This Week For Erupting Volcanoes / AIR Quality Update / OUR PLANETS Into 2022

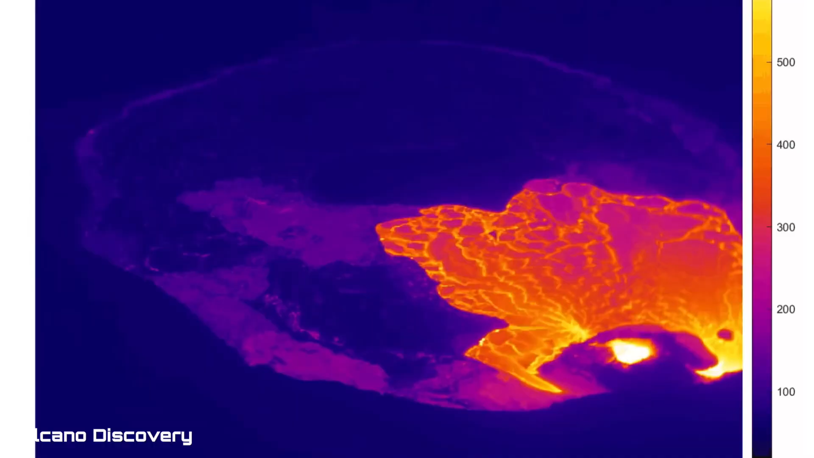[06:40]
Having a quick look here at the last 48 hours.
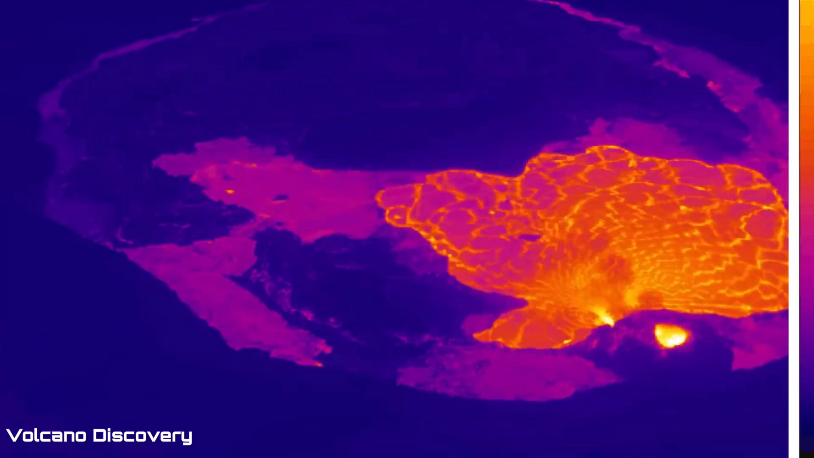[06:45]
Or sorry, last 24 hours of imagery. So still filling up every so often.